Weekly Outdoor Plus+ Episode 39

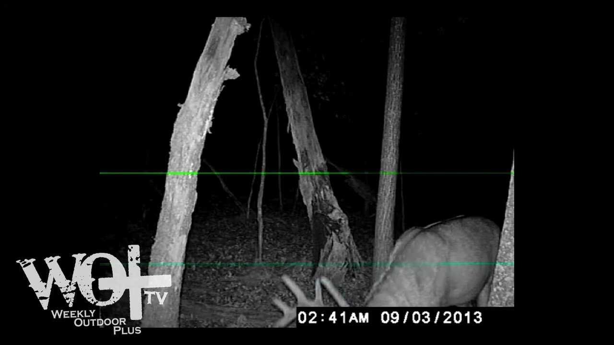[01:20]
30 second to 1 minute, and they're fully infrared, so the deer have no idea that they're out here or any kind of game you're using them for.
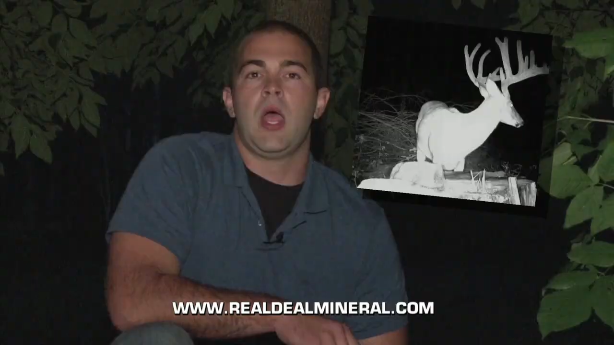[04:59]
I tried Real Deal Mineral for the first time, and I saw bucks on camera I never knew I had.